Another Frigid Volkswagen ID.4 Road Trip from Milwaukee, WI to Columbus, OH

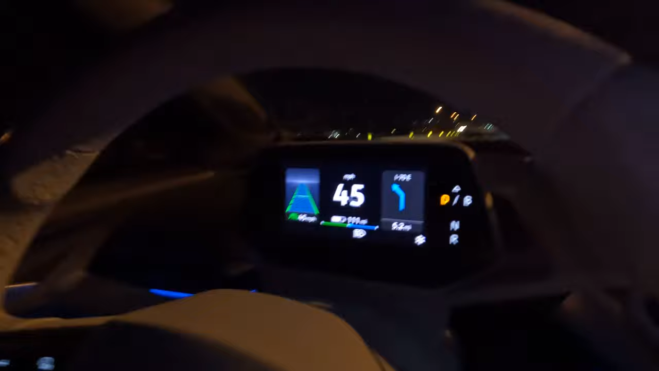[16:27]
Uh, I will look at our battery state of charge in just a second here, but ultimately just to be safe, I think we should stop.
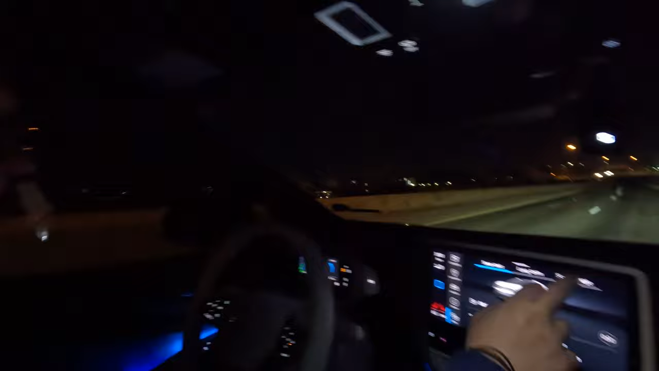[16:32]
And, uh, there's a green lot charger not far off the highway here.